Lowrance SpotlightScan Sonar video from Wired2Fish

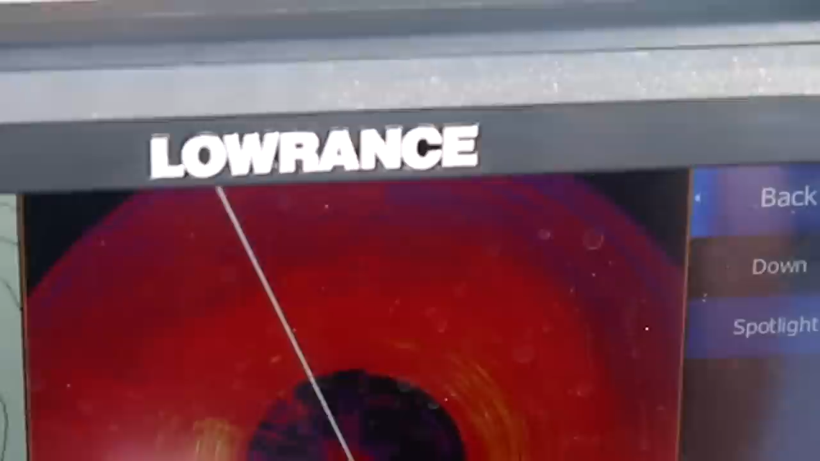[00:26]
and you're able to scan, just like side scan or down scan, but you're able to scan ahead of you,
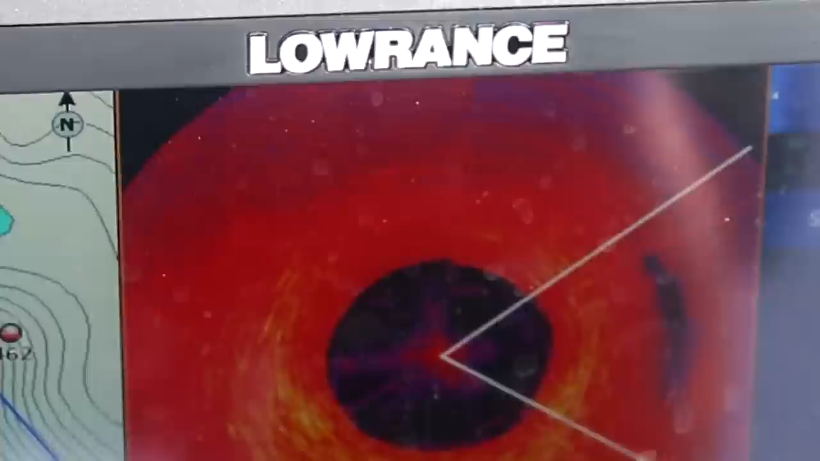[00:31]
so you can pan your head back and forth, maybe you want to find cover ahead of you,
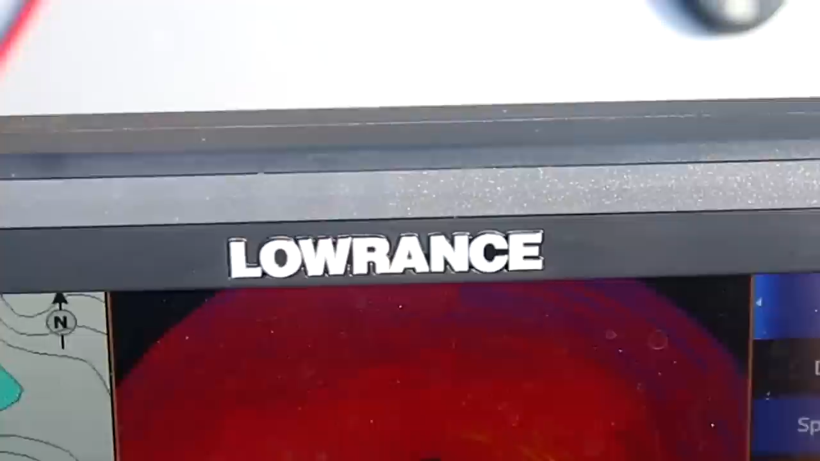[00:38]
or maybe you're actually trying to sit on a group of fish and you want to sit off of them and cast to them and make sure your casts are lining up exactly where those fish are.
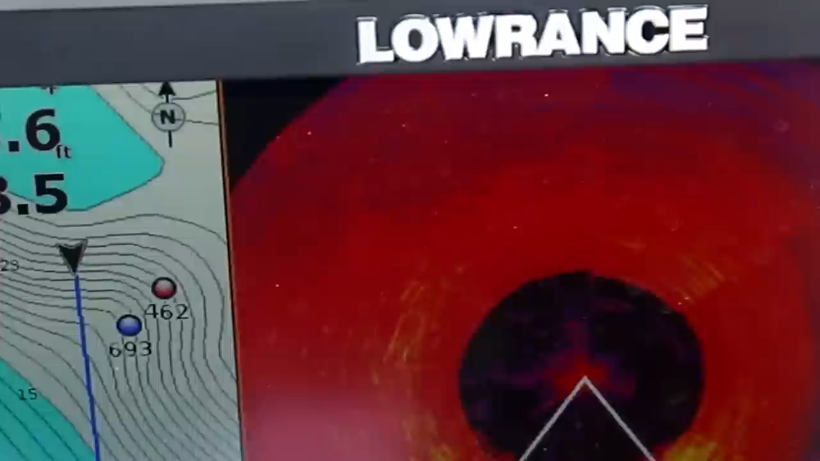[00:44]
The install is fairly straight forward. You basically install a transducer to your bow mount trolling motor head,
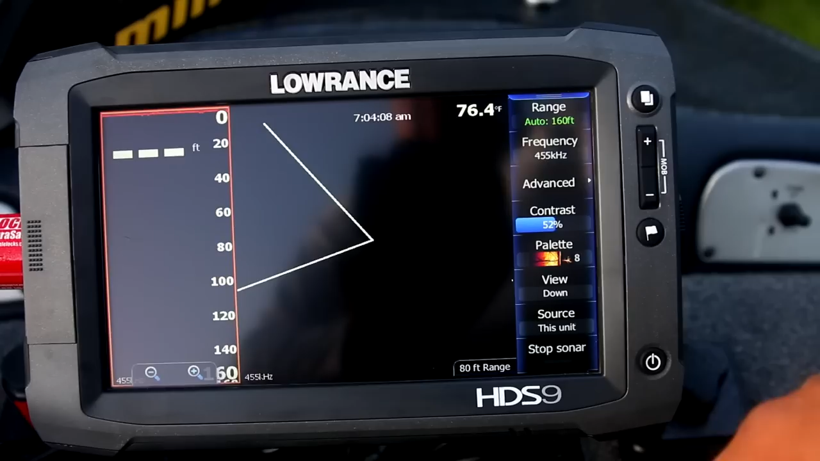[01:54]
On screen: water 76.4°F
and I want to go into, I'm going to hit my pages button, I'm going to hit settings,
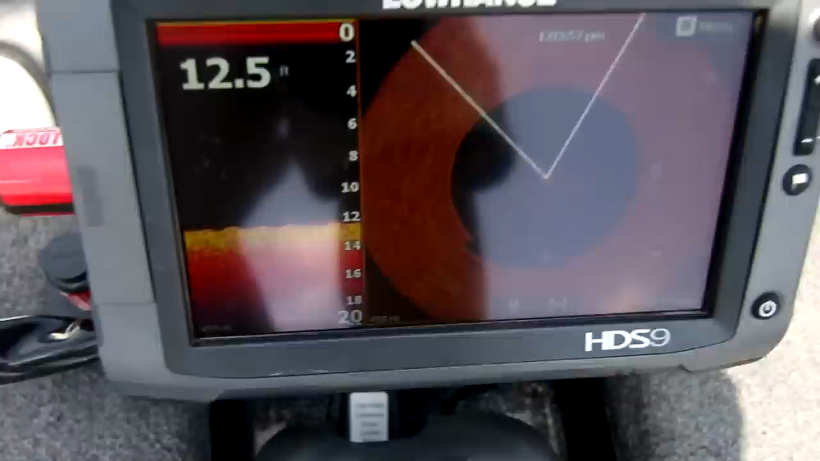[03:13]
I've been using the product for a couple months. It does take some getting used to, but what I've found is you've got to go
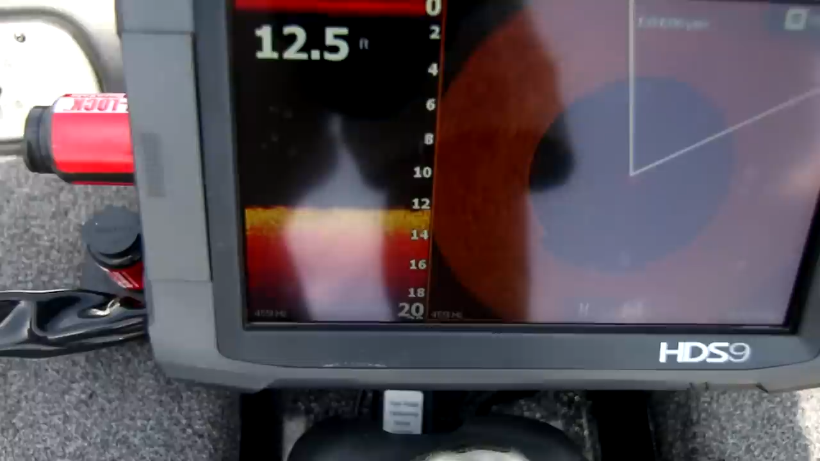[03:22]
On screen: depth 12.5 ft
with certain speed to make the trolling motor head and the spotlight scan paint a good picture.
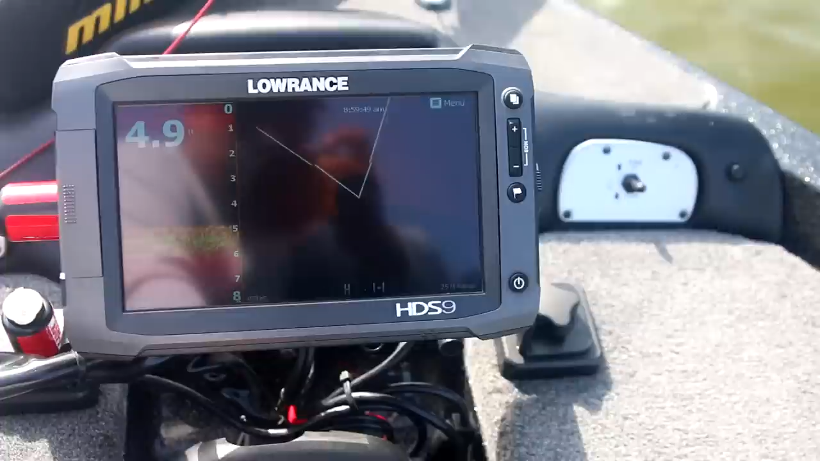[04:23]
I don't drive my boat along and look and try to see what's behind me to cast at. I'm looking for what's in my peripheral. So, I want to see, you know, that 10 o'clock to 2 o'clock, is there something in front of me that might be holding the bass, you know, or another game fish, you know. Is it a brush pile?
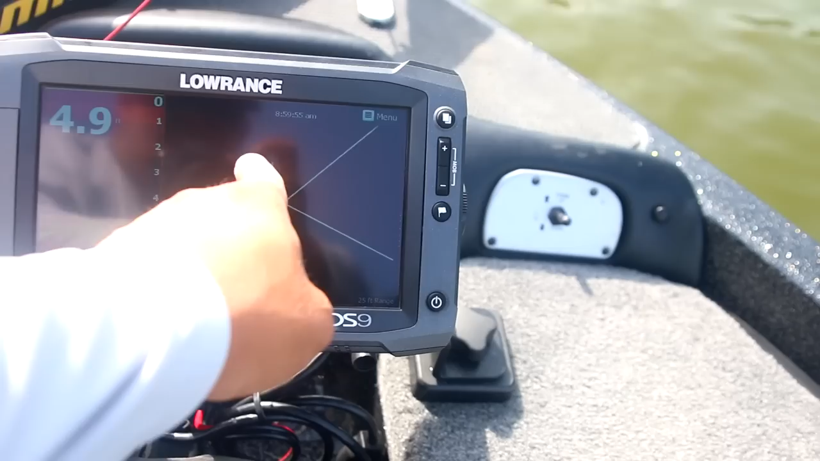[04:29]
Is there a stump? Is there a group of bait fish over there maybe? Is there a rocky hard bottom coming up that I don't know is there yet?
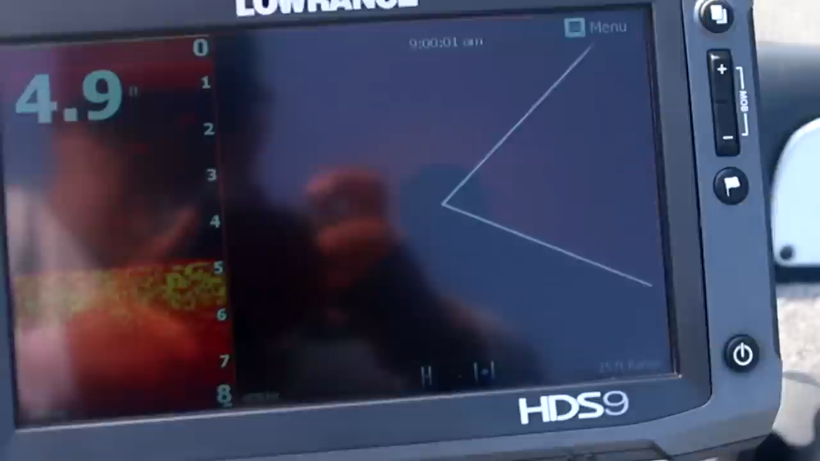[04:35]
That's what I'm using it for. And I think it makes it a lot easier to use the unit.
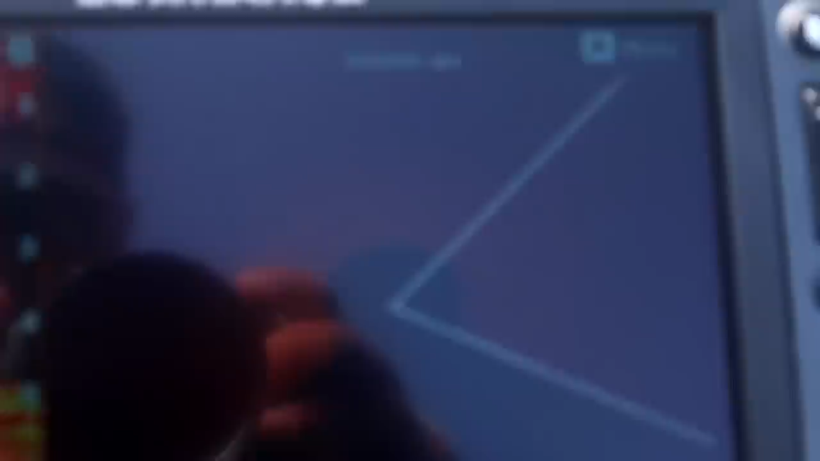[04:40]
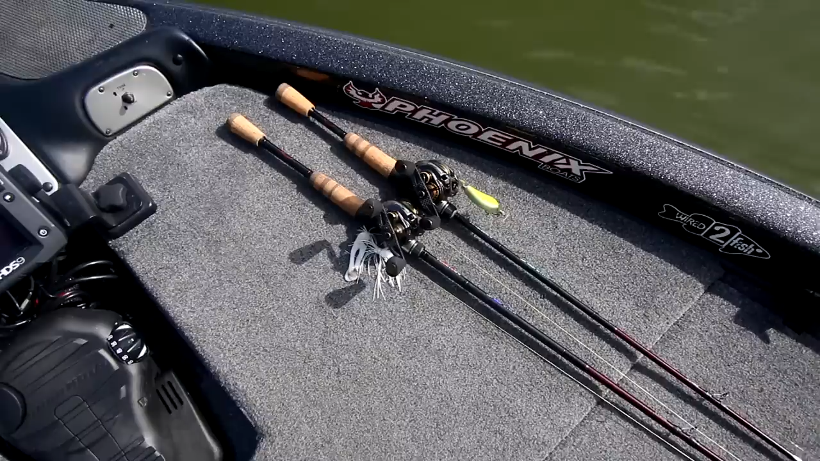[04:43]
I think people get stumped by trying to spin the unit around in a circle. You know, what I'm going to do with it is I'm going to pan just left and right real quick.
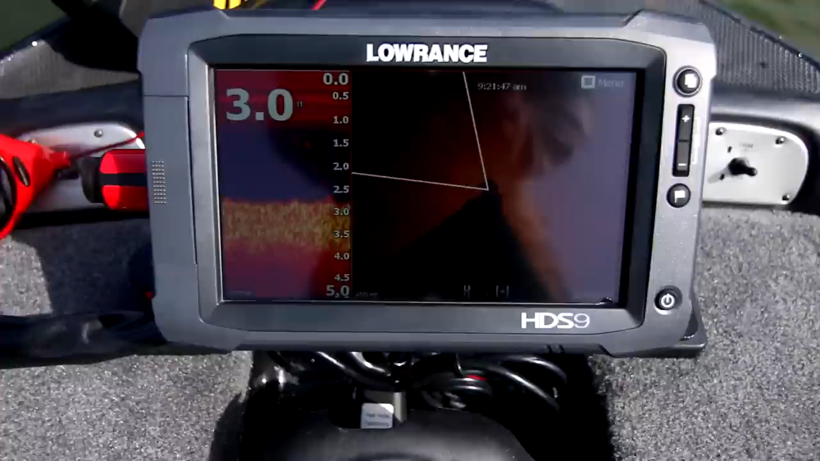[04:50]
Is there something in front of me to cast at? Nope. Okay. You know, I'm going to make my next cast, ease up the bank a little further. I'm going to make a little quick sweep.